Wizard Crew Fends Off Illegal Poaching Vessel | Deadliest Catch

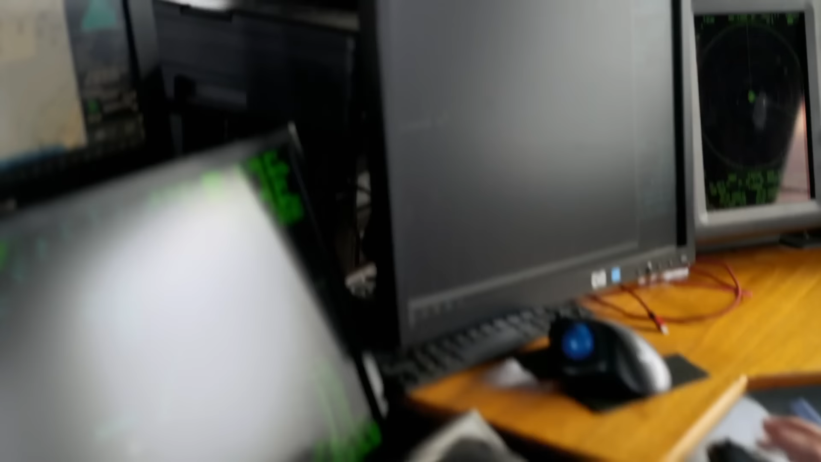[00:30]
Do you got that? Yeah, I got him. He's about 6 miles away from us. Yeah, there's another boat out there. It's no good, no bueno.
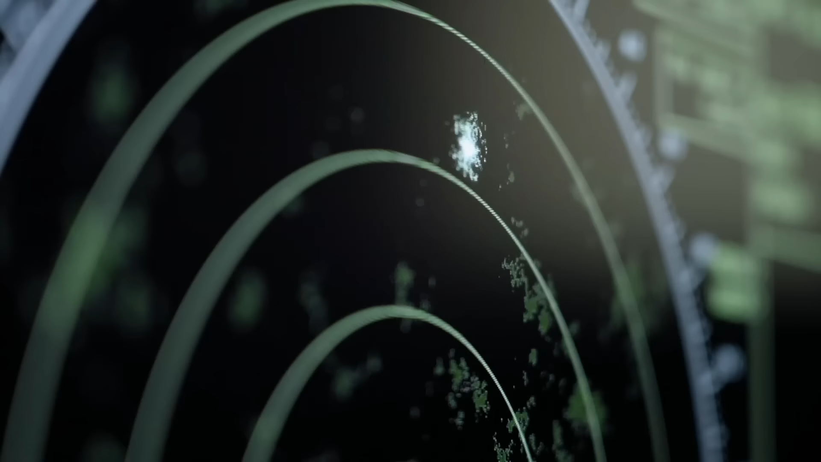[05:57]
It's heading right towards us. Yeah, I got him.
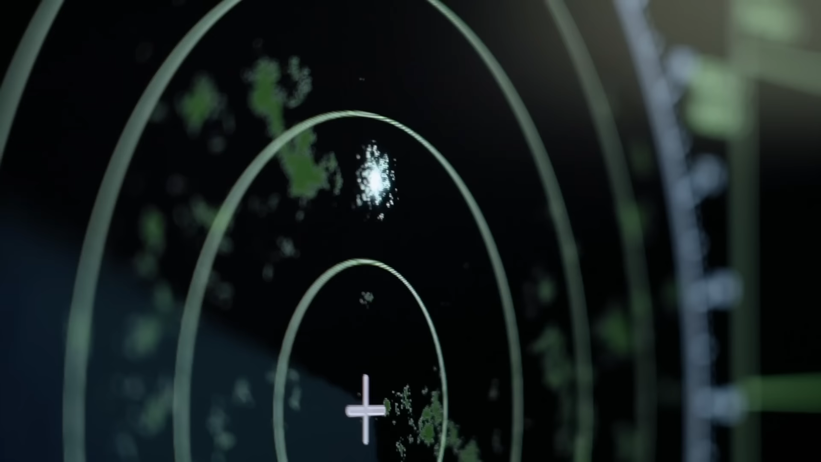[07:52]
Ricky. This guy's done a 180. He is on his way out. Yeah! And stay up!
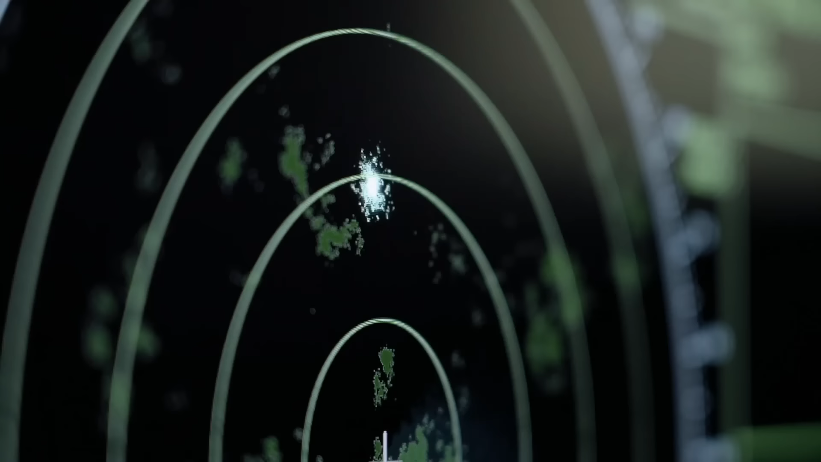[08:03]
He might go poach some more crab somewhere else, but he's not poaching crab here.